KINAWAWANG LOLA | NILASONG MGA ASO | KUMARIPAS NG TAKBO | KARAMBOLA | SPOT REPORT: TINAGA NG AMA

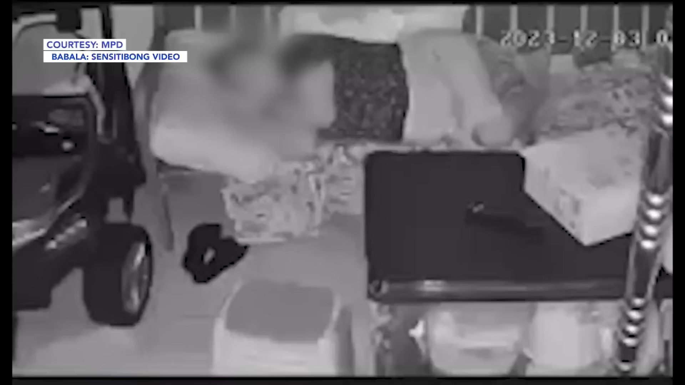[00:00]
Gabi noong December 3, 2023, may bing na natutulog ang 73 gulang na lola na yan sa Maynila nang binusalan siya,
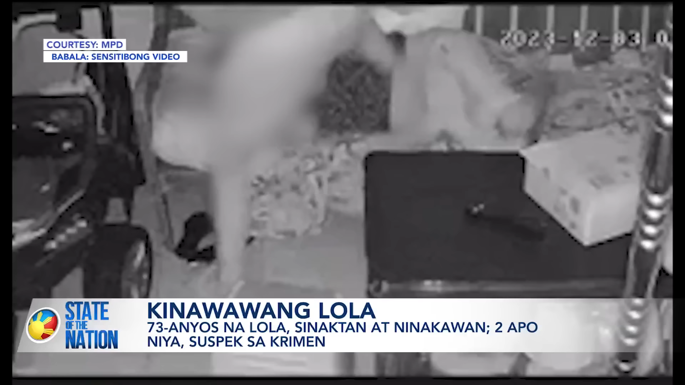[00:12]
dinaganan, at sinuntok sa ulo. Nagpumiglas ang matanda at nagsisigaw hanggang sa pinag-uumpugang ulo niya sa sahig ng makailang beses. Dito na, nahilo ang matanda.
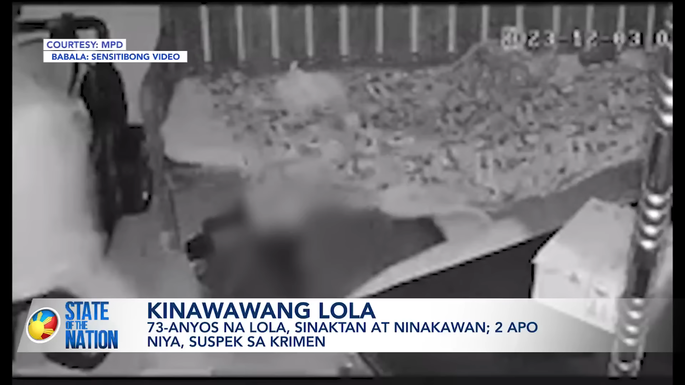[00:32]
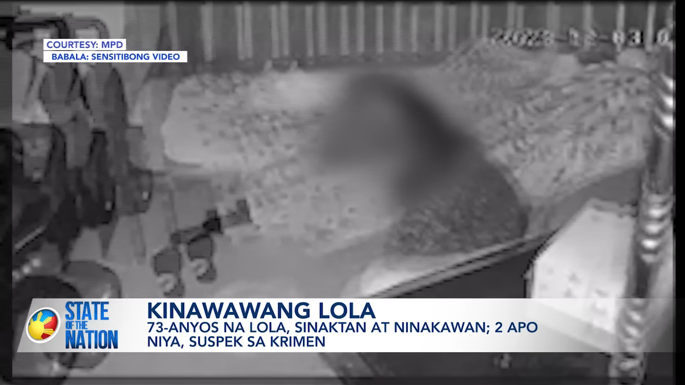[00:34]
Kinuwa ng isang suspect ang isang pouch na may lamang pera, alahas at cellphone.
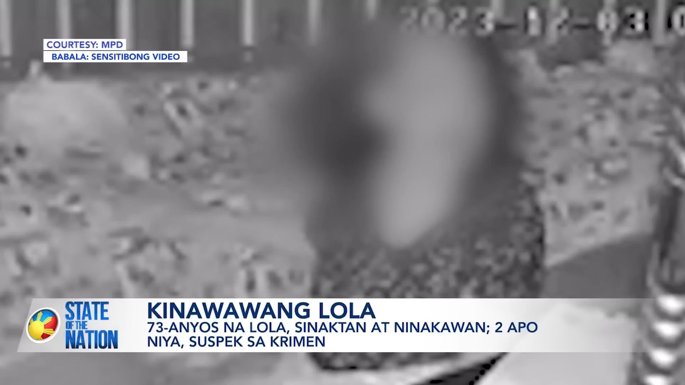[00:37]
Ang karumaldumal na pag-atake sa lola at pagdinakaw, mismo mga apo pala niya ang may pakana.